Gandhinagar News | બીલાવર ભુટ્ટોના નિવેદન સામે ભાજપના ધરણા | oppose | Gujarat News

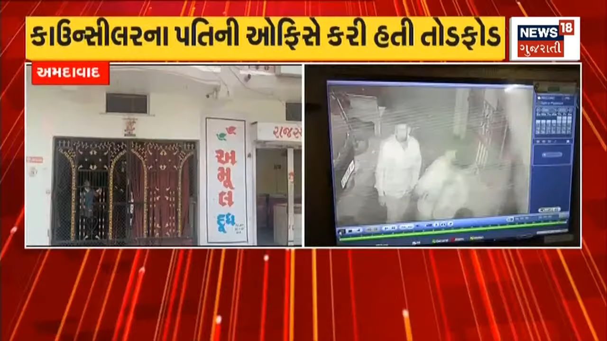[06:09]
पतीनी ओफिस हे करी हती न आतनांक मच आव्यों हतो दो आरोपिय दुकान मा जैने लूट करी धमकी ओपन आपी हती जेती शहर कुटला पोलीसे तेनी धर्पकड करी हती अमामले पोलीसे वच्छी तो पास हाद दरी शे